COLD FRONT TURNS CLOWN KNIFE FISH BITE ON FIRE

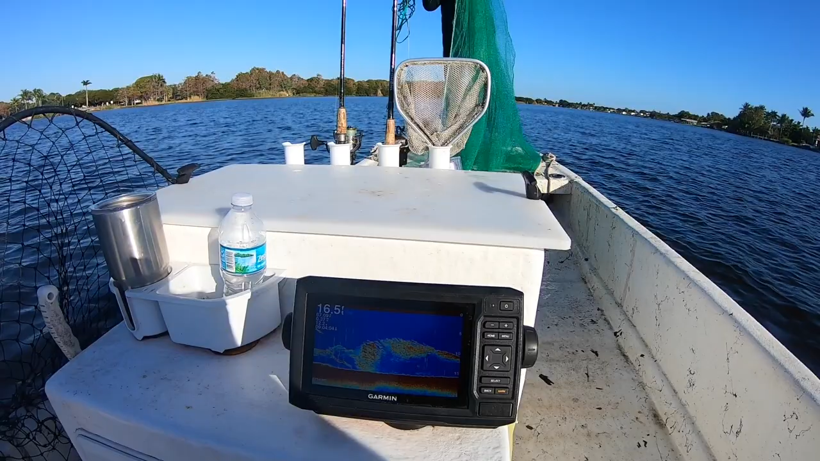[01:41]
Look at that, dude. Oh, it just stopped. Go then, go back.
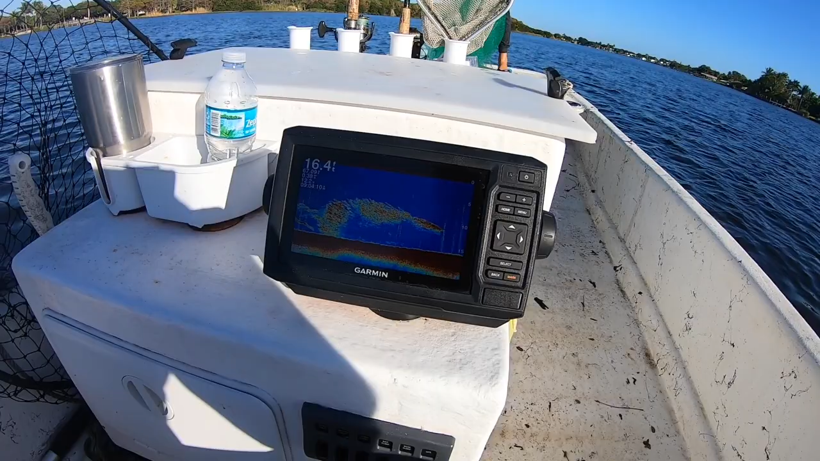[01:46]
The whole bottom was full of shad.
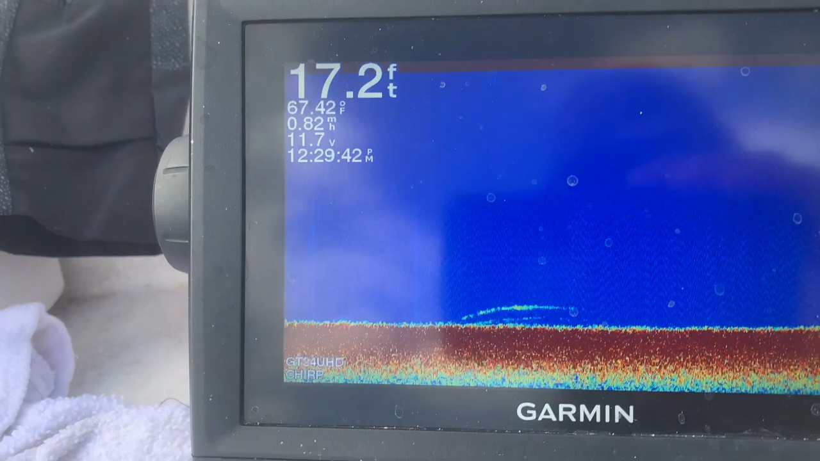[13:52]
On screen: depth 17.2 ft, water 67.42°F
All right, it's possible, guys, that this could be a clown knife fish on the bottom.
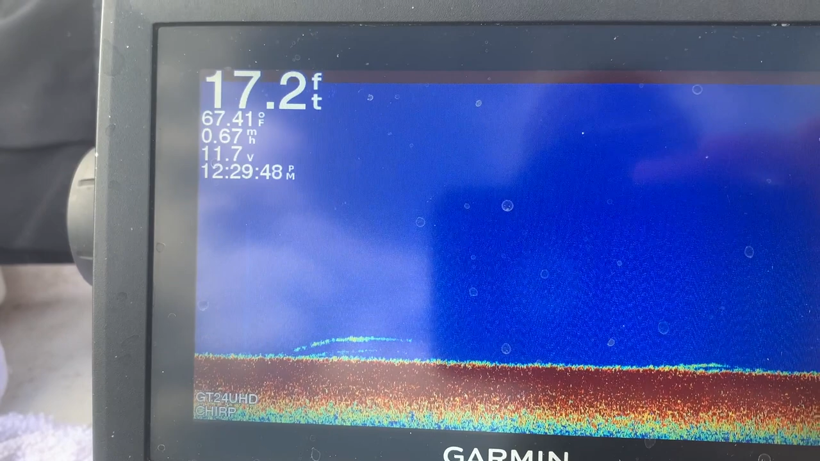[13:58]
On screen: depth 17.2 ft
We've found all four of our fish in 17 feet of water.
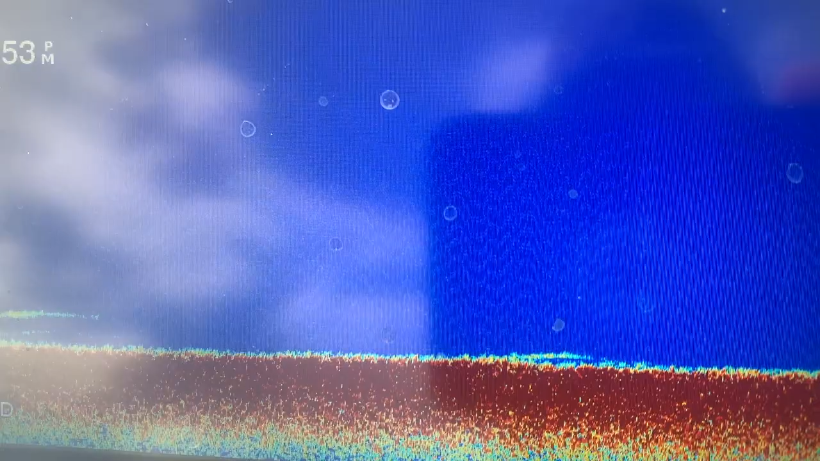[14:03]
And trying to figure out what they look like on the bottom, that they sit right on the bottom and they ambush.
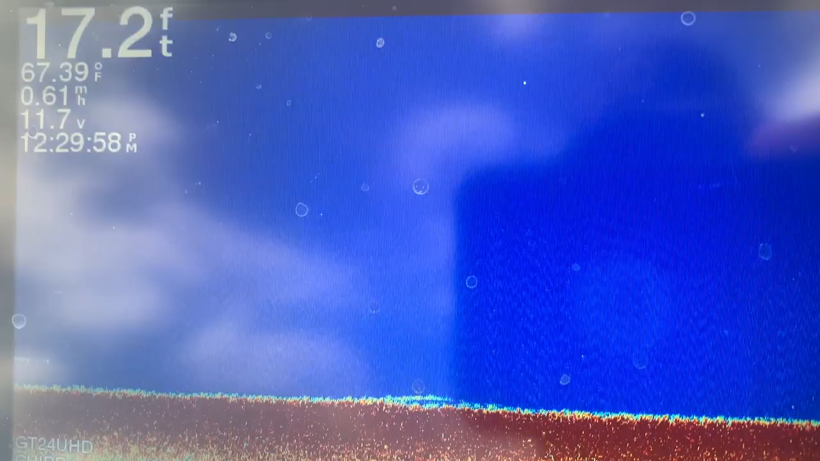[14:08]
On screen: depth 17.2 ft, water 67.39°F, speed 0.61 mph
So it could be these little, this little streak right here above the ground
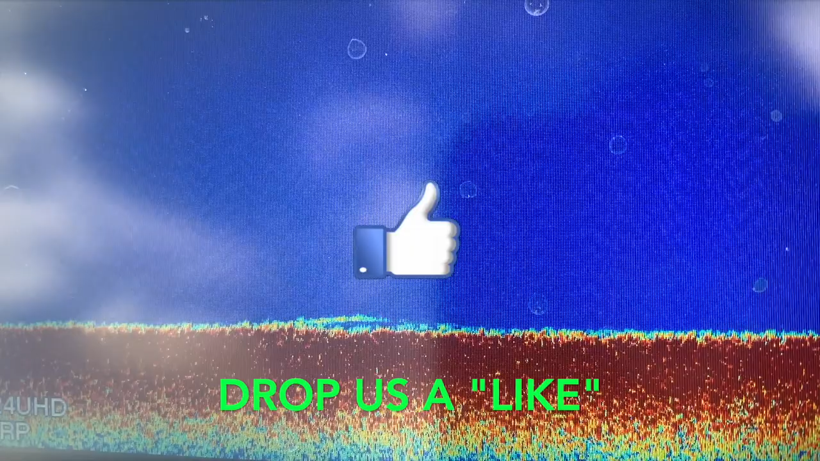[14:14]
could be a clown knife fish.
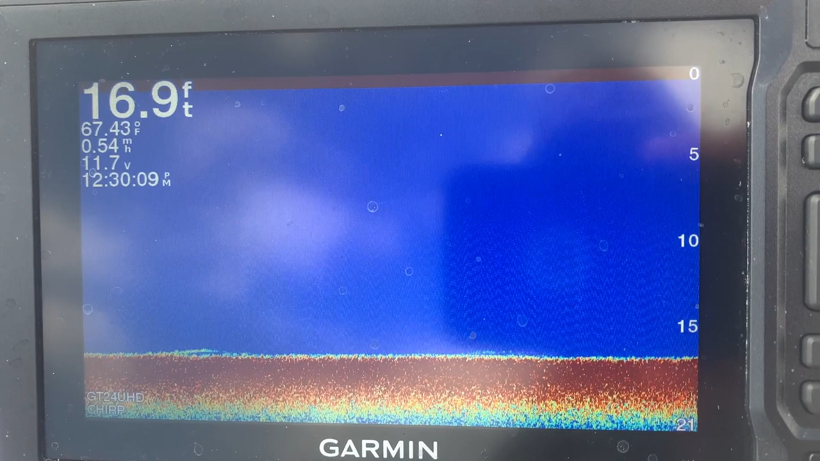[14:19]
On screen: depth 16.9 ft, water 67.43°F, speed 0.54 mph
Because the bottom is very flat. This is all it looks like.